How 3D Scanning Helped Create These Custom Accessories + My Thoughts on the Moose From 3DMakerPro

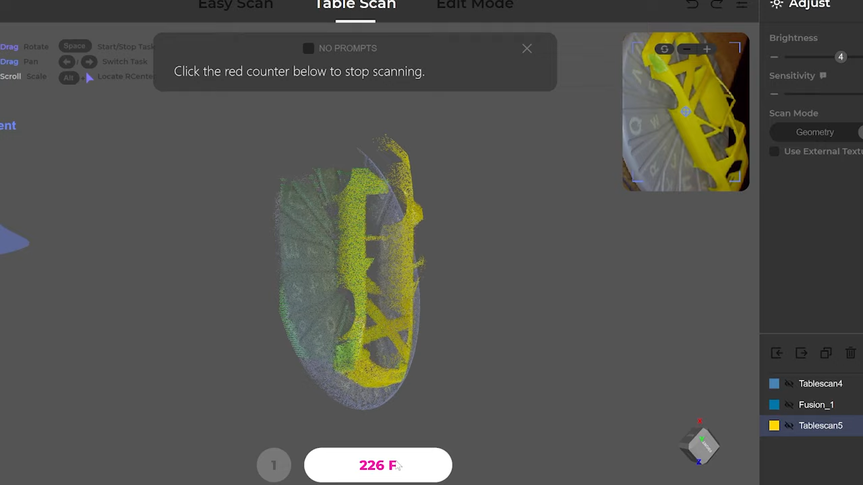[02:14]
The scanner is nice to hold and feels relatively well made with a metal outer case. Of course it can be screwed into the included tripod and remain stationary while the object moves and the data is captured by the scanner.
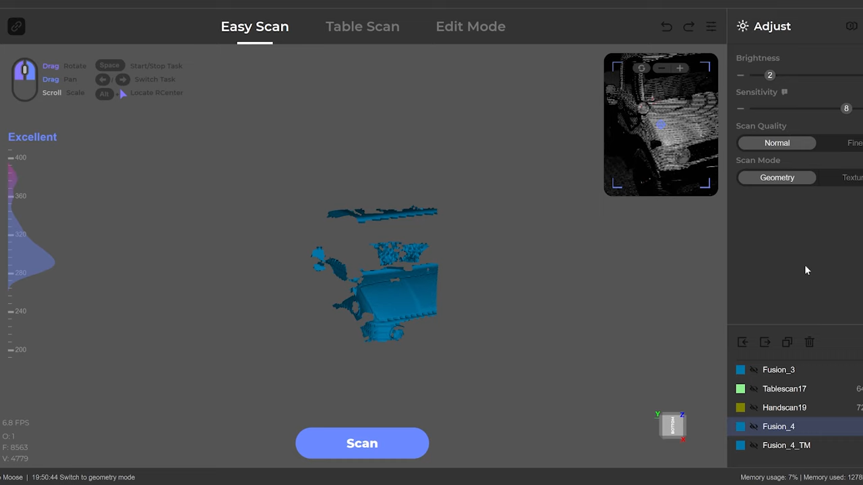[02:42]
The included JM Studio software is the same software as was used for the prior 3D scanners I've reviewed from 3D Maker Pro. I will post links to those videos down below in the description if you'd like to check them out.
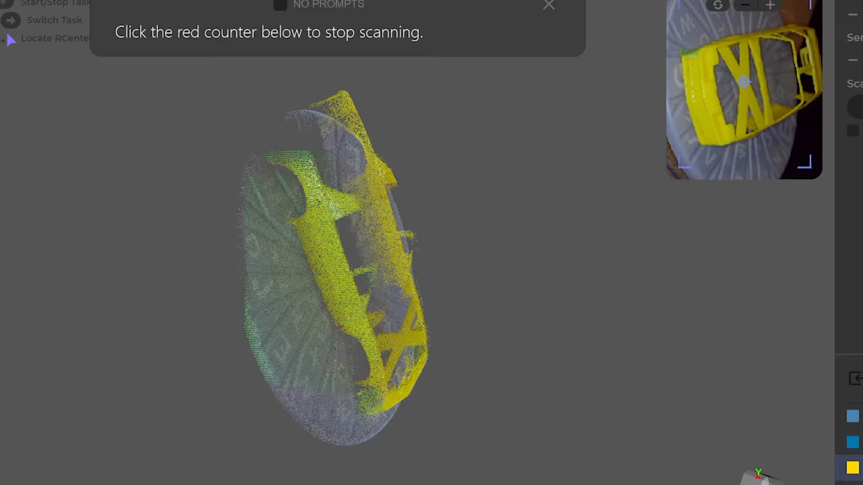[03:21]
Edit Mode is where you can combine multiple scans, delete unnecessary sections and eventually process your
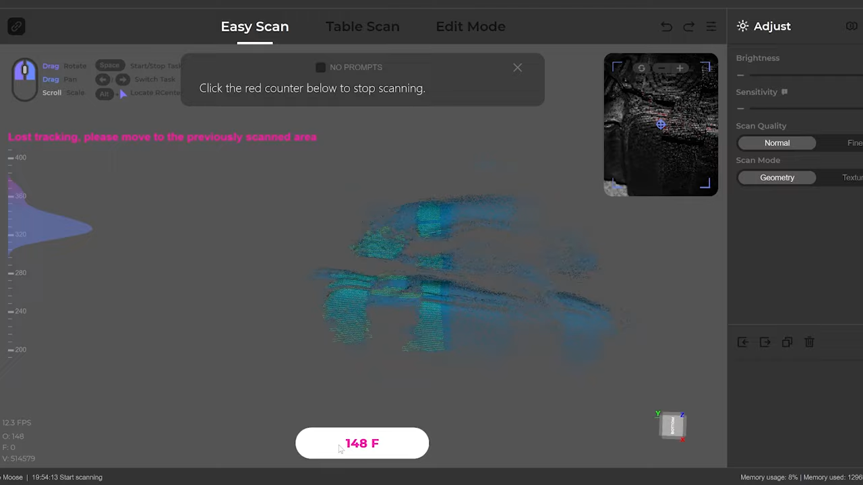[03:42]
If tracking is lost, the software generally does a great job of picking up where you left off once you reposition
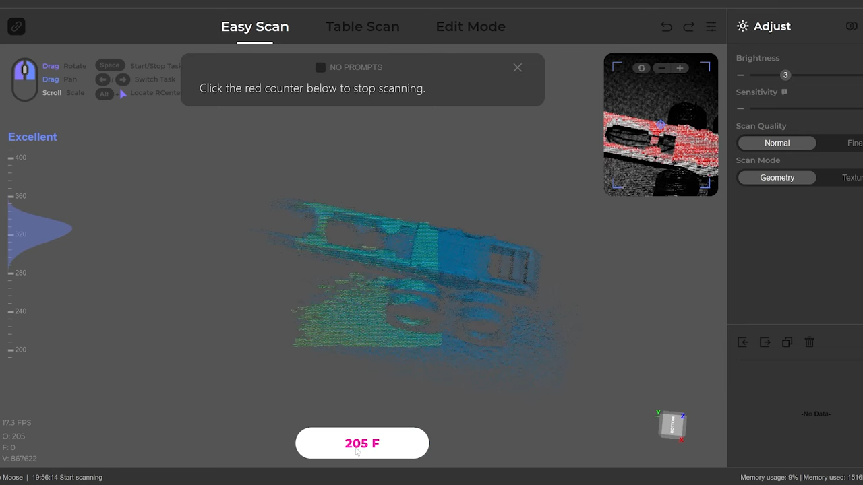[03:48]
the scanner and you can move the scanner pretty quickly and still capture the object well.
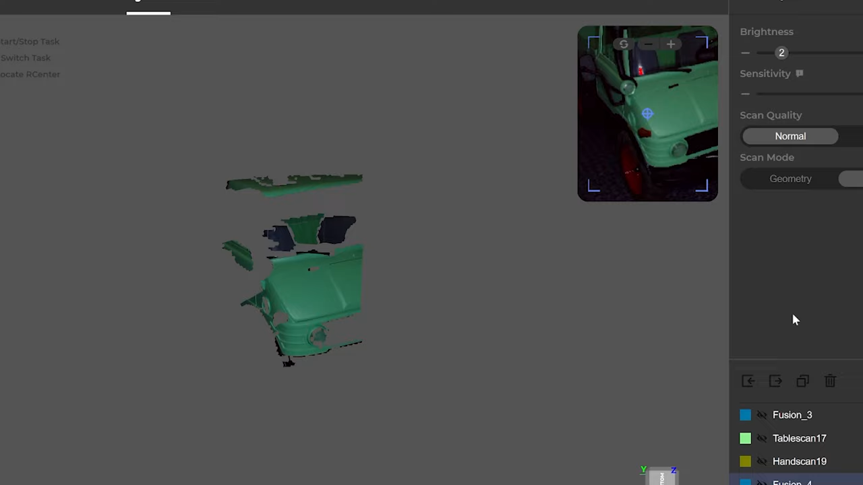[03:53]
There's a few settings that you can adjust and you have the option of capturing just the geometry or capturing a texture as well.
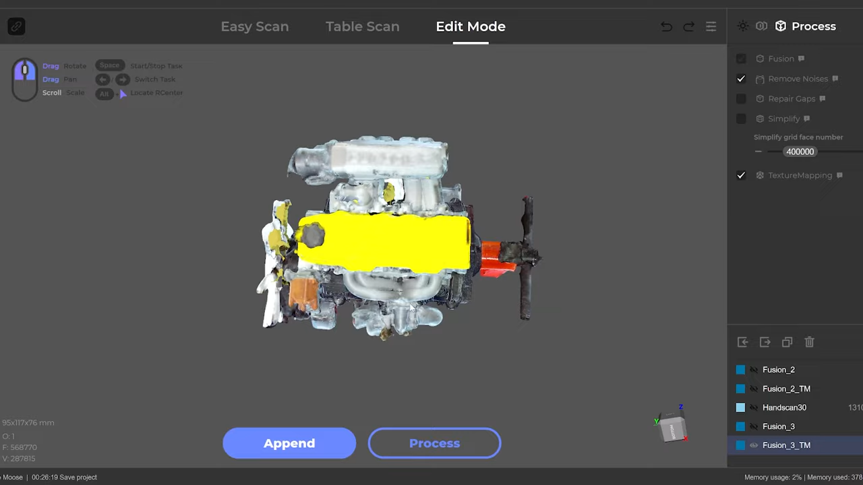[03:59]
The ability to scan objects with color textures is pretty cool.
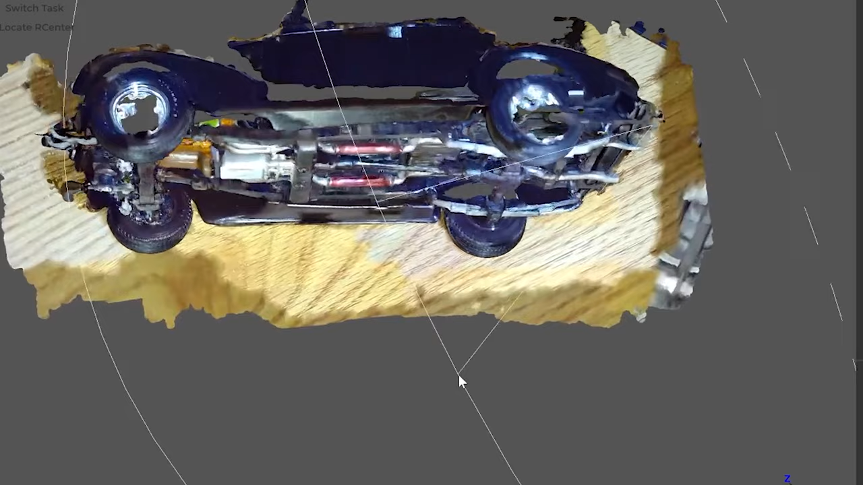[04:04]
Not really a feature I use for my projects but here's an example of what it looks like.
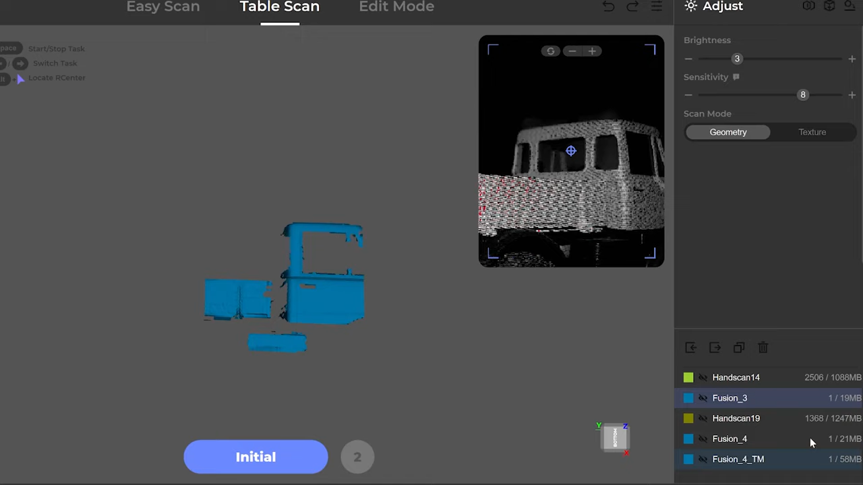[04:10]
One thing to keep in mind is if you're having trouble with the tracking when you're scanning in geometry mode you can try switching to texture mode and see if that helps. While markers are not necessary, if you're having trouble doing something as simple as slapping on some masking tape can really help with the tracking.
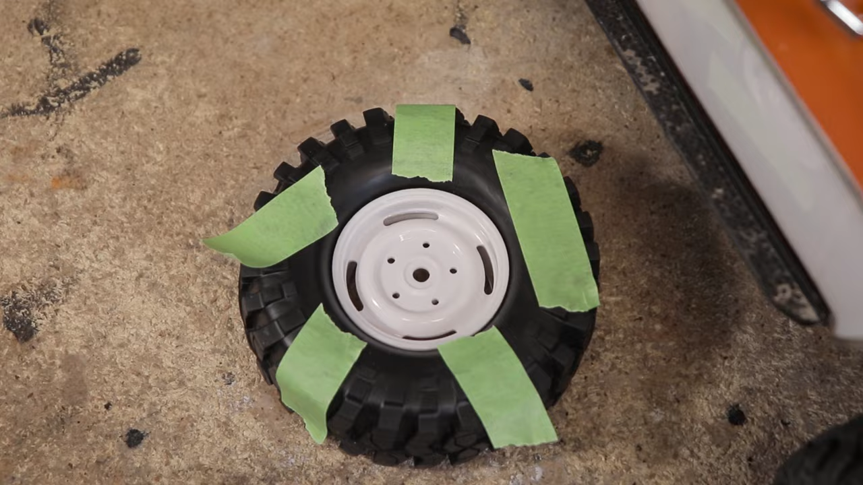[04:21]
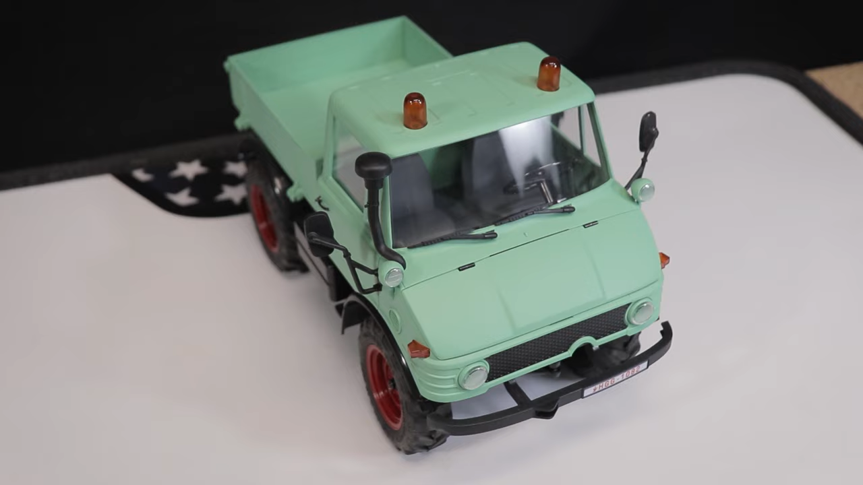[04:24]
I scanned a variety of objects from bodies to random parts and accessories. Now you might notice that a lot of these objects aren't necessarily ideal for the scanner either being quite small
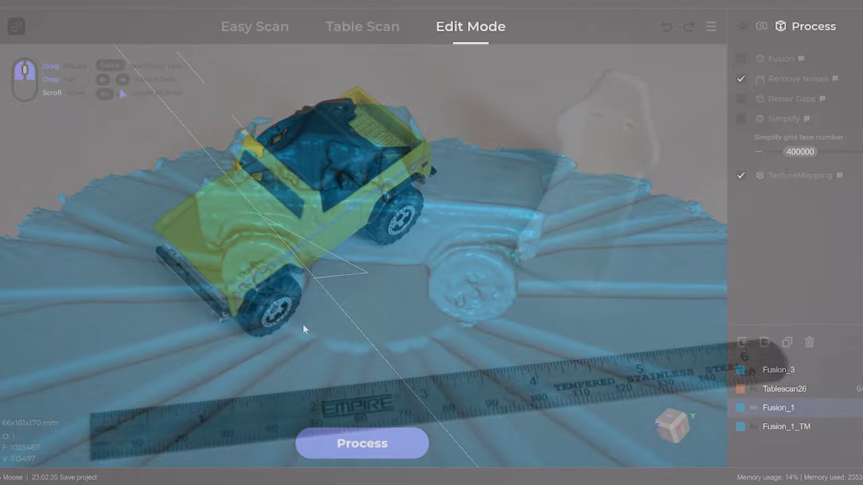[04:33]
or having a mix of both light and dark colored sections.
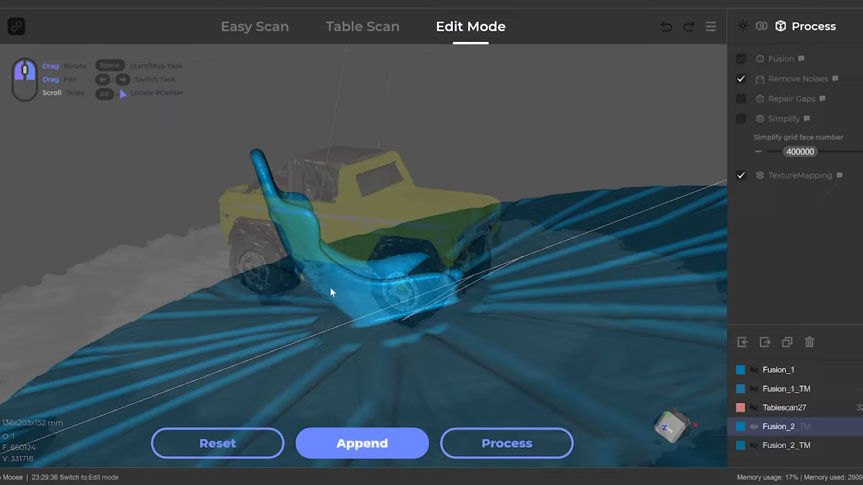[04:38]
This was intentional and I did absolutely no prep work to any of the items that you see here.
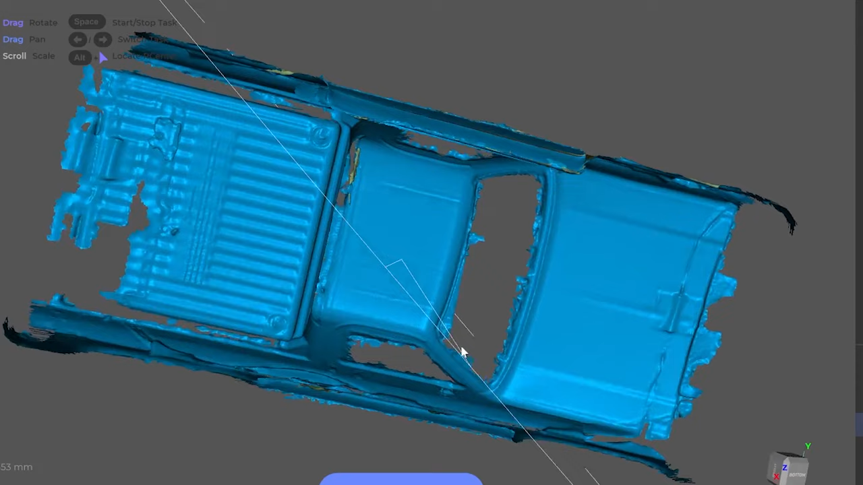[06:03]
It can be kind of annoying to have to look at the computer screen while simultaneously looking at where you're pointing the scanner. Battery packs and the ability to use your phone as a screen are available on those prior 3D scanners.
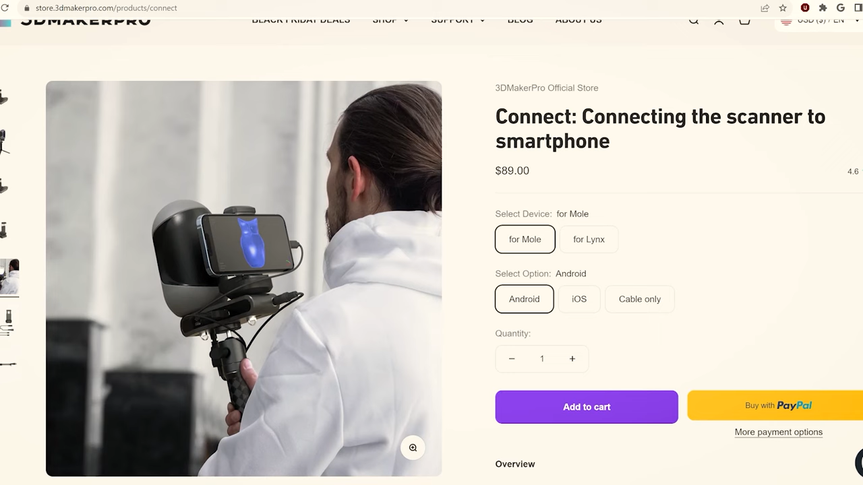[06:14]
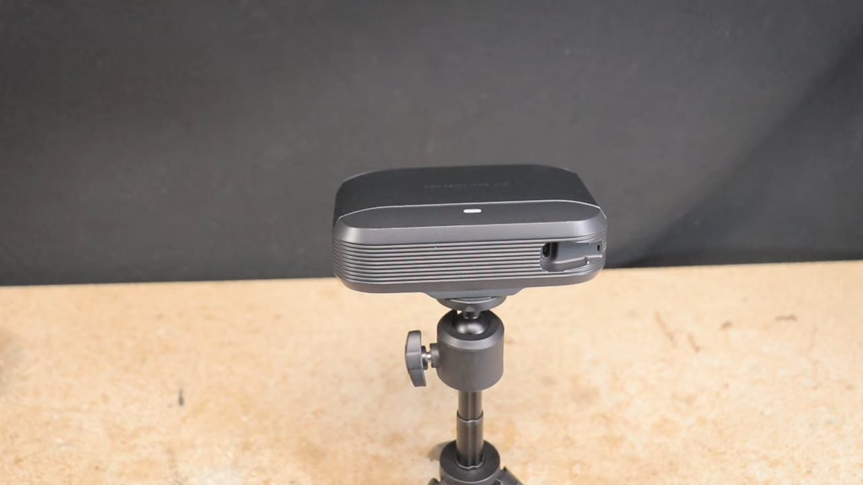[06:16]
Hopefully similar accessories will be available for this mousse as well otherwise you're always going to be tied to wall outlets and your computer. Here's a scan that I was impressed with. Even with darker colored objects such as this transmitter it did a great job picking up
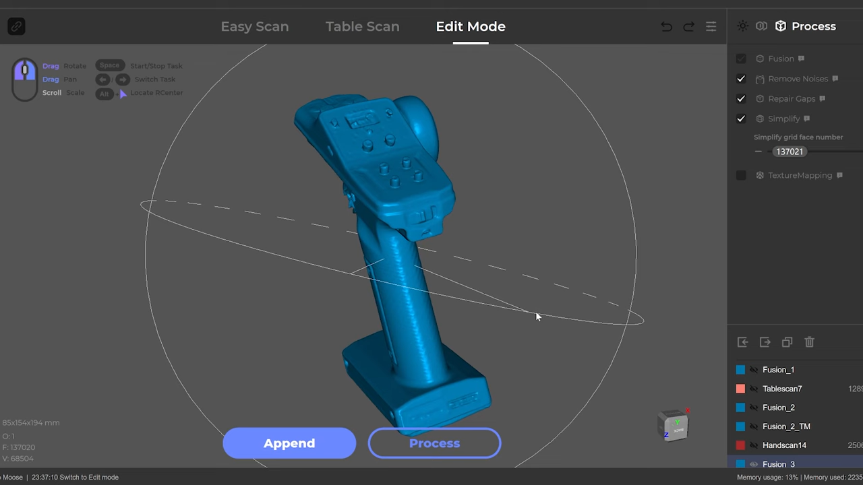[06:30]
some of the finer details such as the textured plastic that's on certain sections of this transmitter.
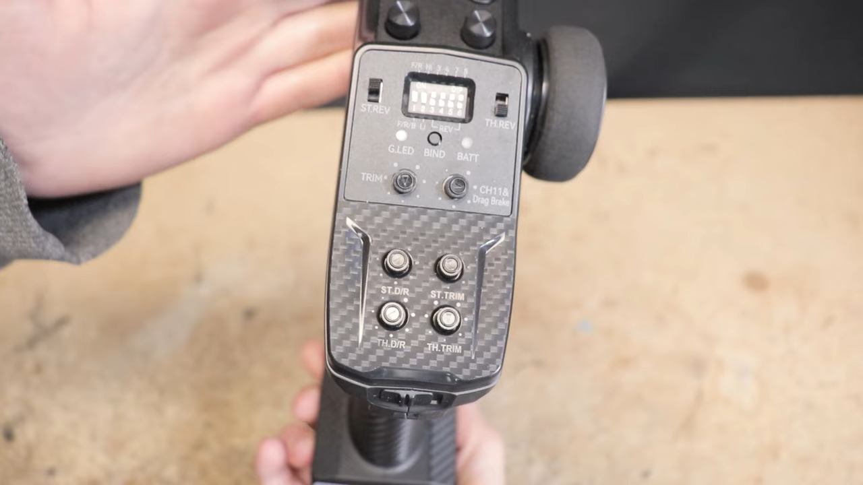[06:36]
I did absolutely zero prep work I just placed it on the turntable and did a few scans with it in different orientations so every part of it could be scanned.
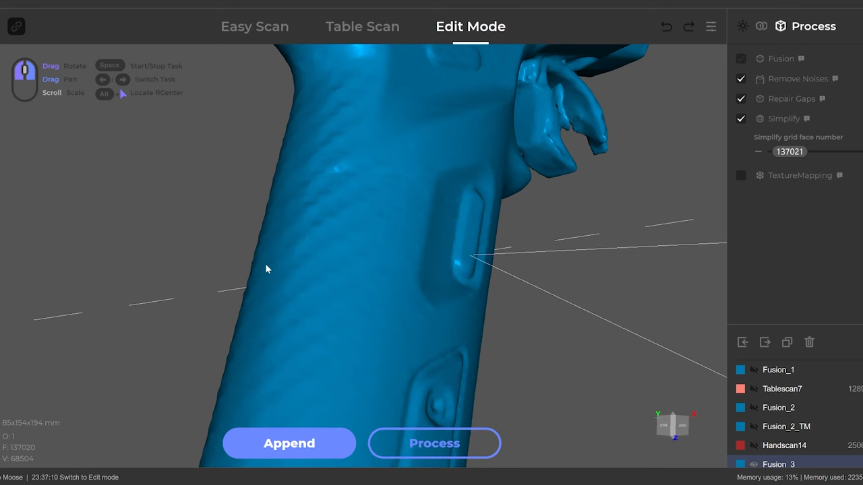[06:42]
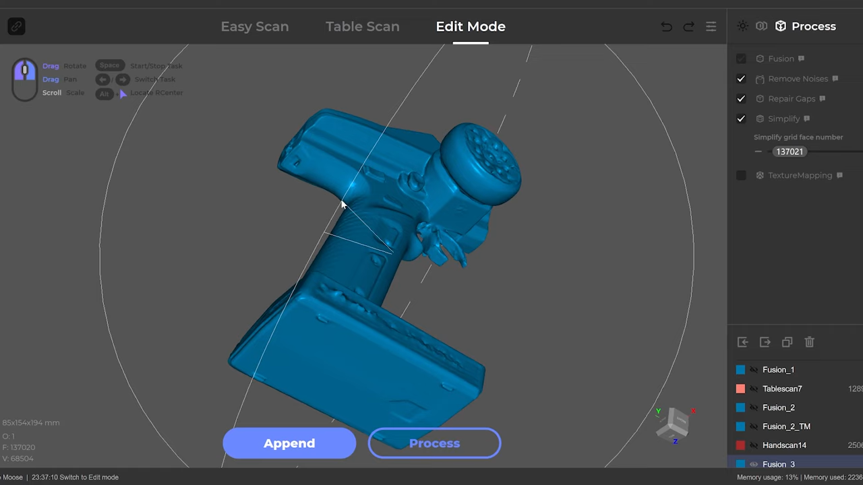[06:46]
I was able to export a nice watertight mesh straight from the JM studio software.